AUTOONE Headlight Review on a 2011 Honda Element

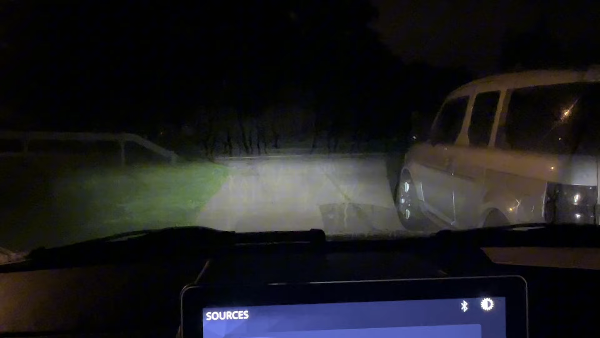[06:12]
So we're just going to go up the street and see if they're aligned properly. They look so much better.